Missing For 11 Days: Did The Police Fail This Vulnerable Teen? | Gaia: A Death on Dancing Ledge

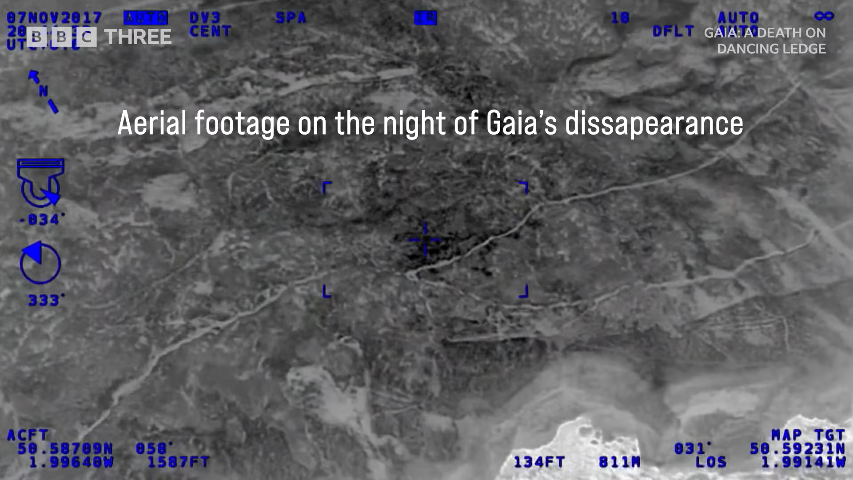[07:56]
five hours from Gaia running out of her aunt Talia's house.
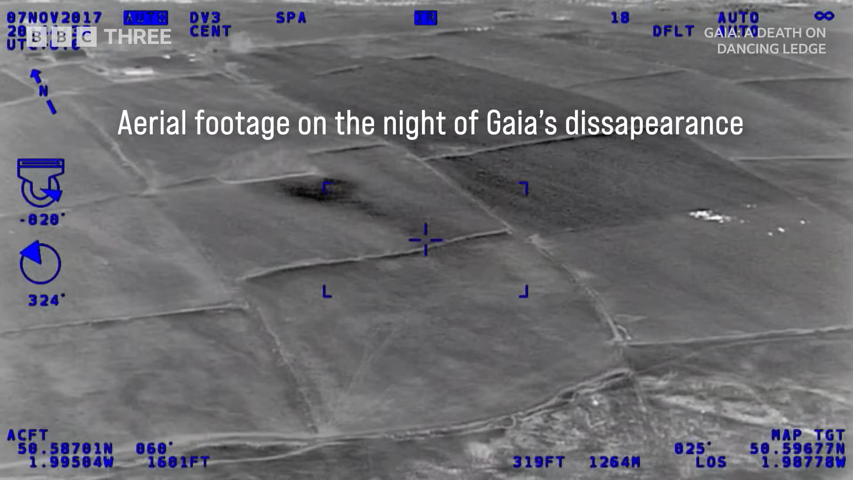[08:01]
They fly over what we now know to be Gaia's final resting place. There is in fact a very small white dot.
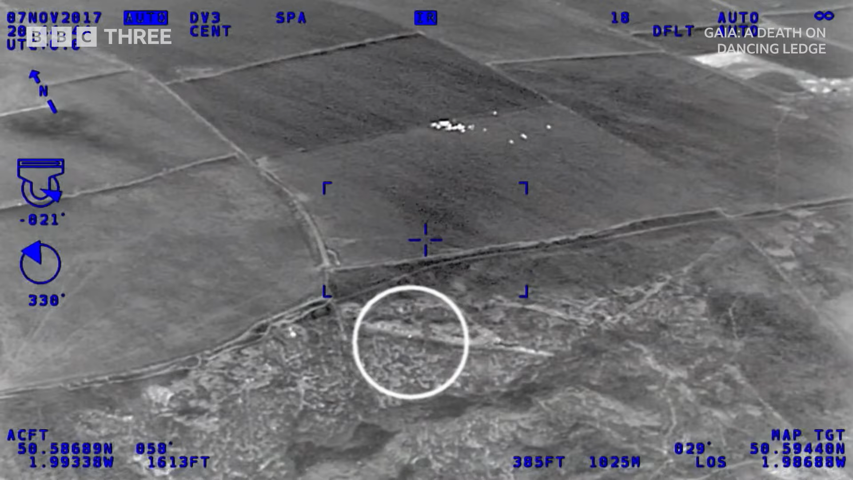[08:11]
At the inquest, the flight officer said he believed this was a rock.
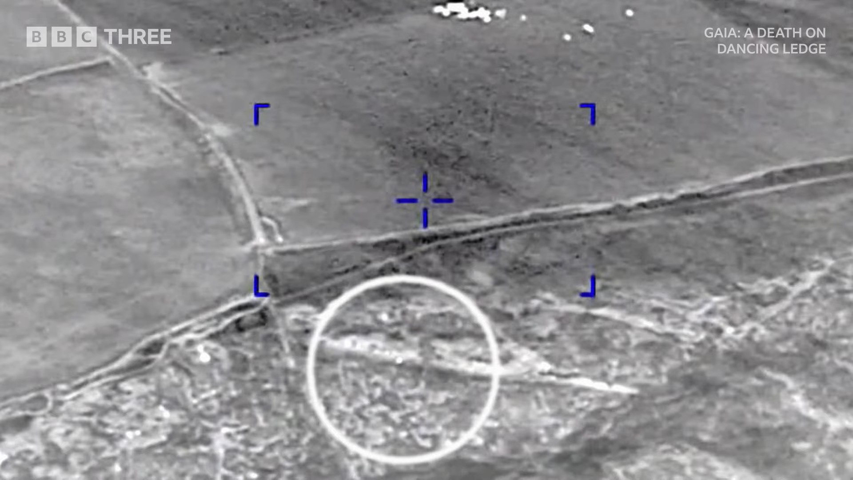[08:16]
As it turns out, this hotspot was just metres from where Gaia's body was eventually found.